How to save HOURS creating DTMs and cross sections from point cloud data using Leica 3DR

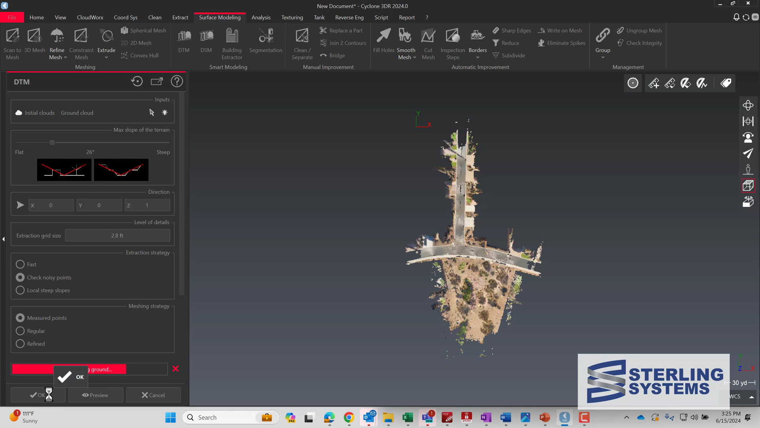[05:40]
Let's take a look at our DTM. If we select the ground cloud, let's see how many points there are.
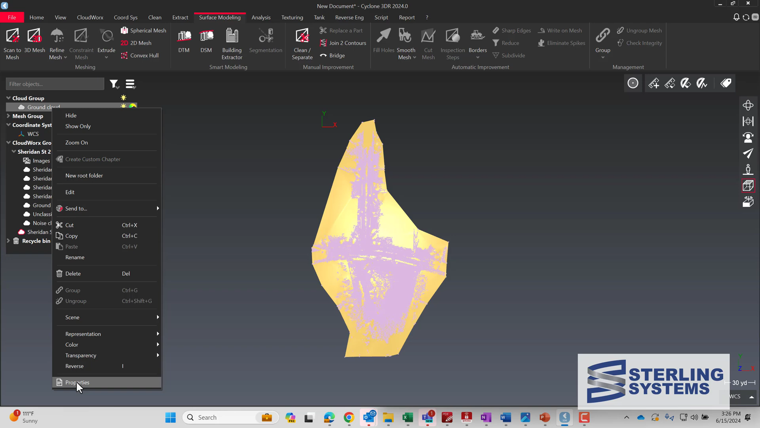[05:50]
There's 53 million,
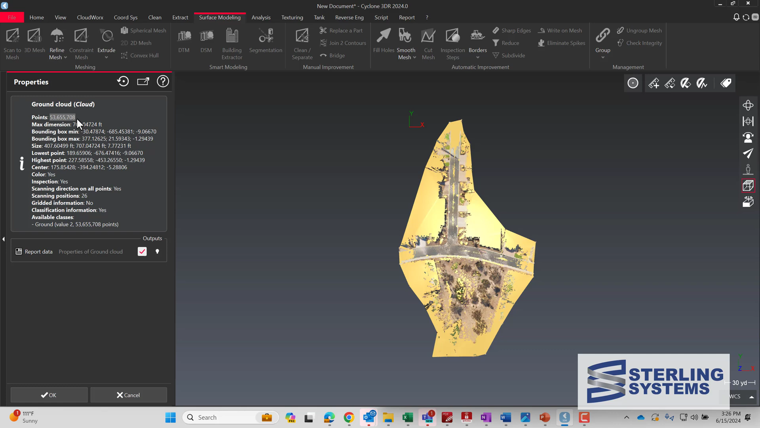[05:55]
655 points left on the ground.
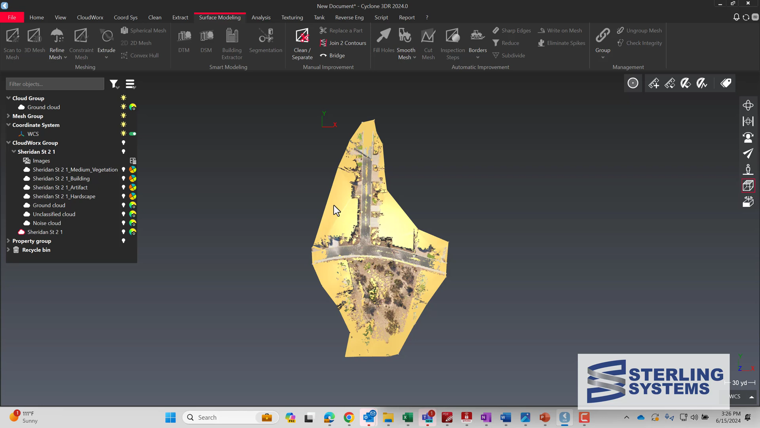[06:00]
So we're going to turn that off.
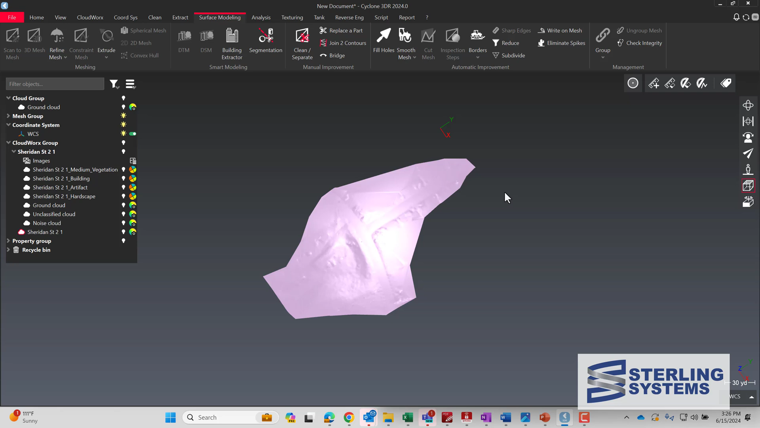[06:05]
This is the actual DTM itself in a rendered view. So we can right mouse button click
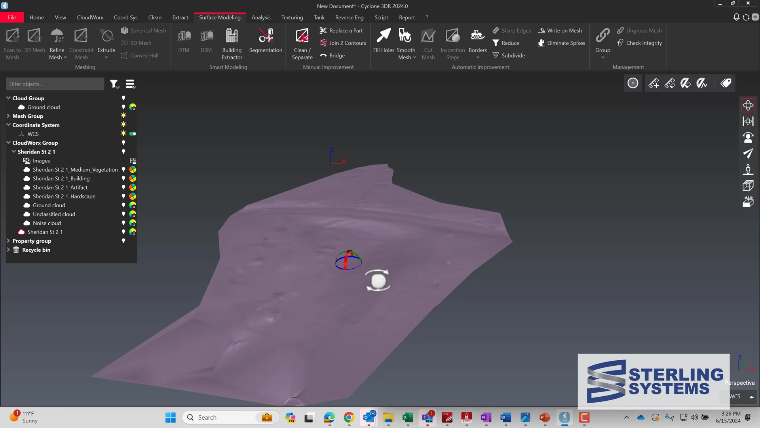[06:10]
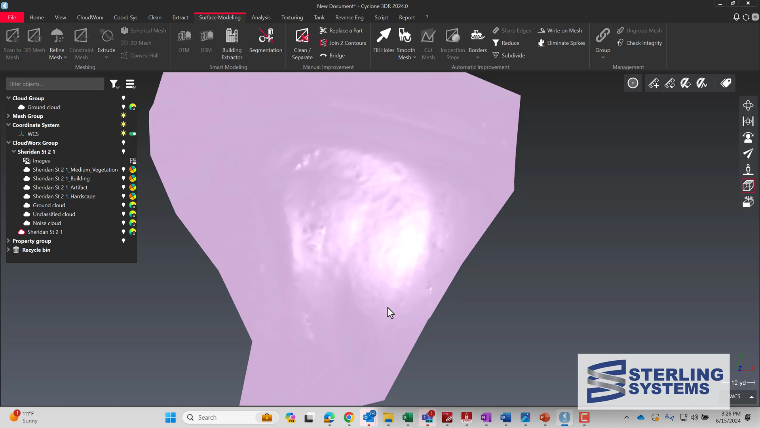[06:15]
and go to representation and then wire.
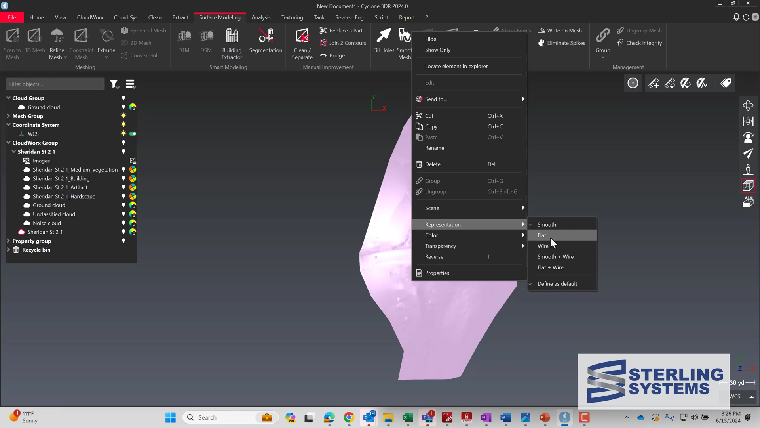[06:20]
That'll show the actual
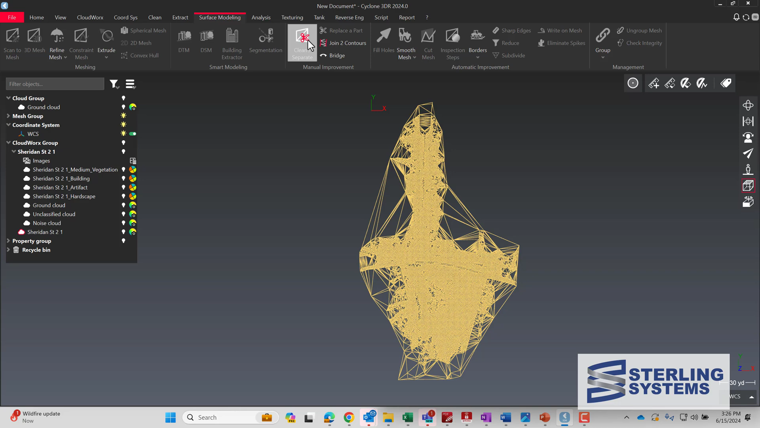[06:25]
10 or DTM surface modeling. And here we went into clean and separate. And then we can just select all the
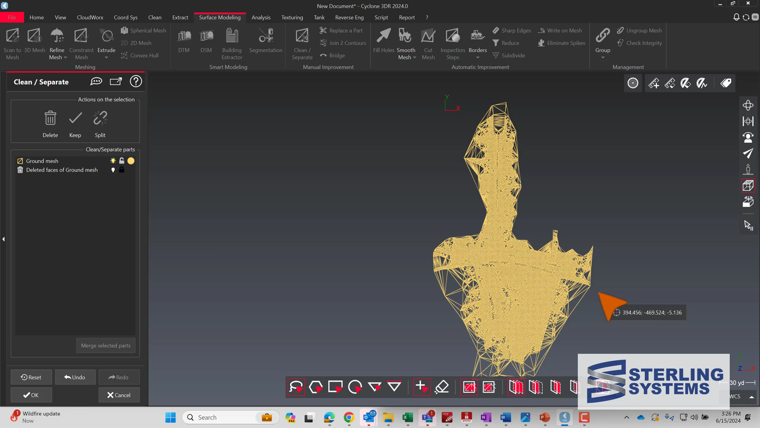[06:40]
triangles that are really just shouldn't be there. And we're just going to go around here and then hit delete. That gets rid of them all. Got a little bit there at the bottom.
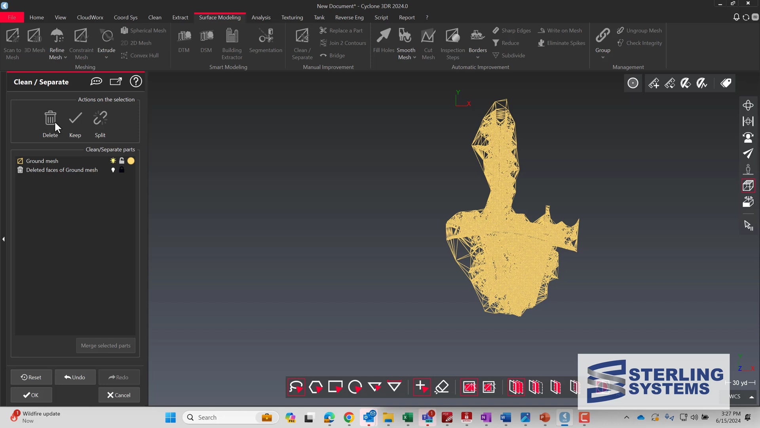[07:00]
And it takes a minute to do this as it does with all software that generates DTMs or TINs.
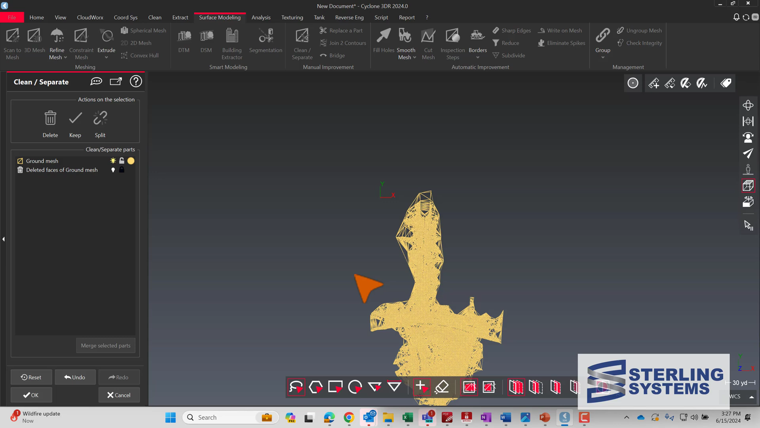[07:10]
And for that matter, for the most part, a TIN and a DTM.
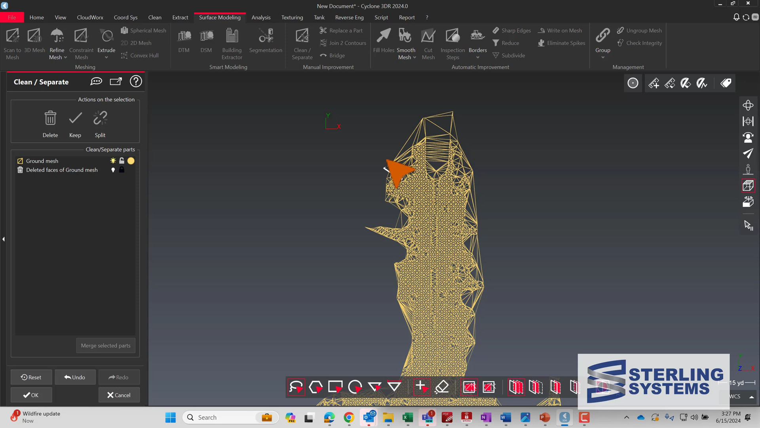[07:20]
TIN is triangulated irregular network and DTM is digital terrain model. Both of them basically are the same.
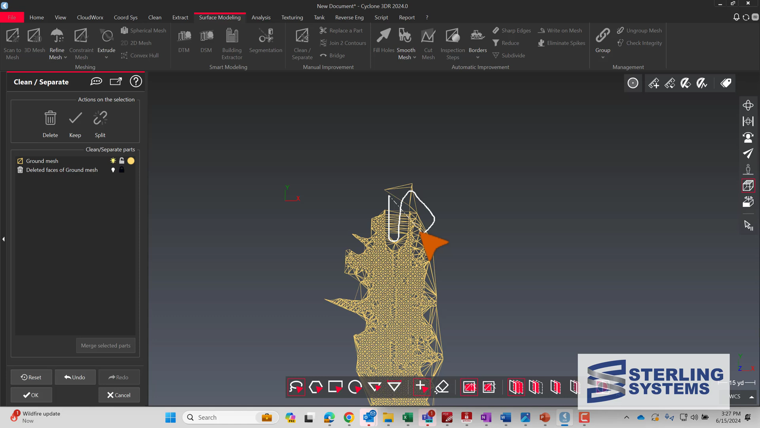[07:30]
It's estimating the ground by
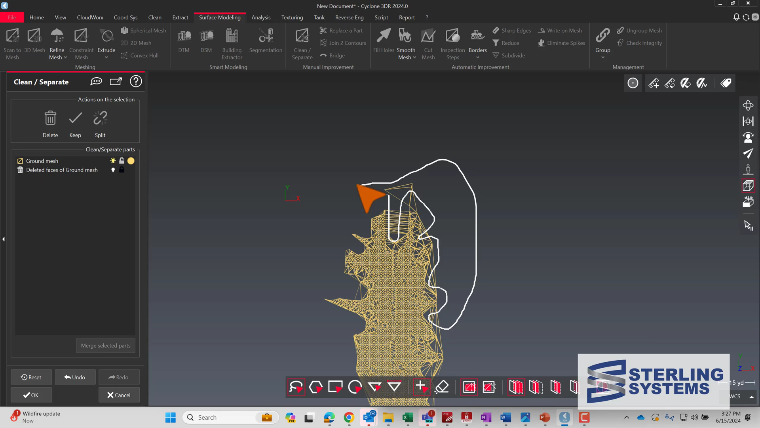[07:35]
connecting neighboring points together with
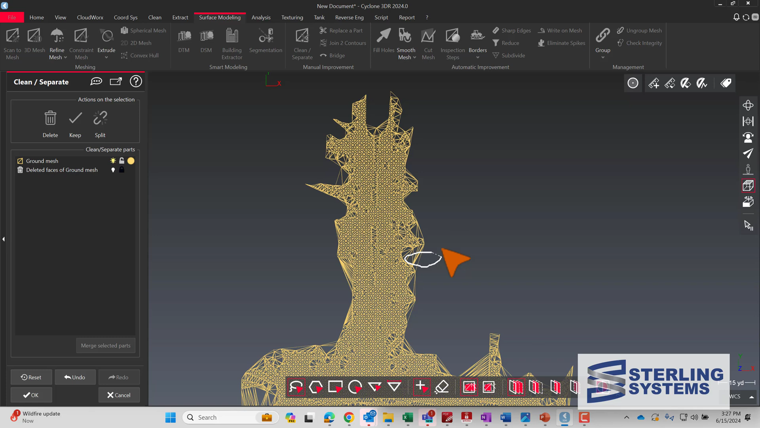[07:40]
triangles so that in anywhere that the TIN or the DTM DTM covers an area,
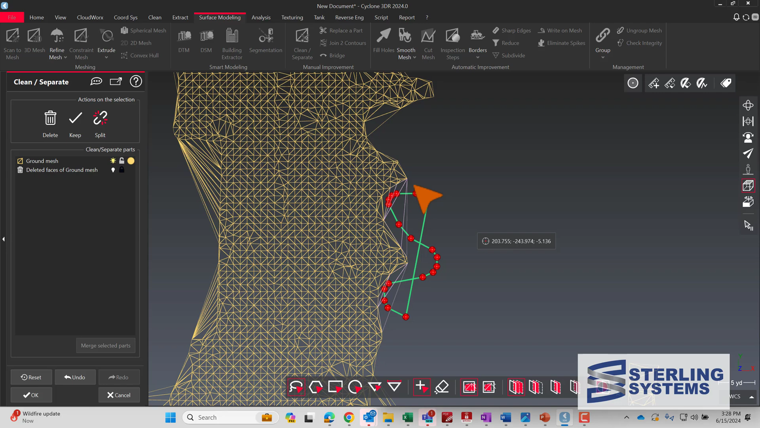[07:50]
it can tell you what the elevation is or the coordinates. We just have a couple of areas to finish up here.
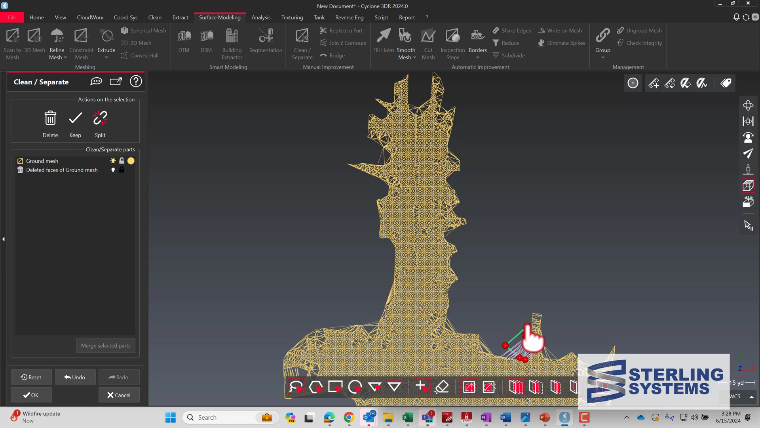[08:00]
And you can get as detailed as you want on it.
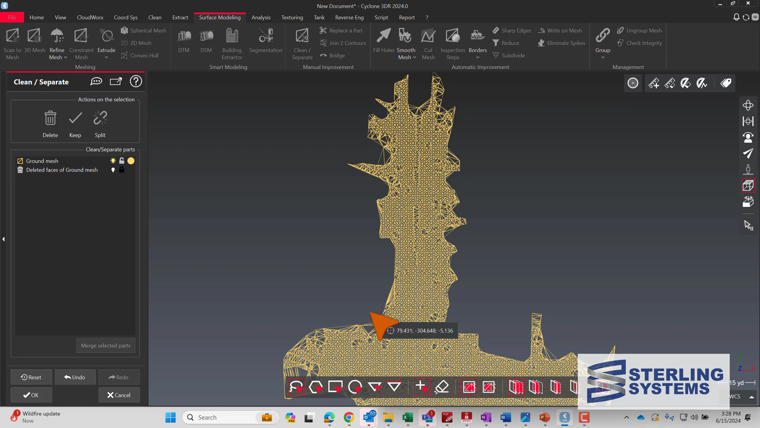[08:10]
But your contours will usually look a little funny on the edges if you don't clean these up.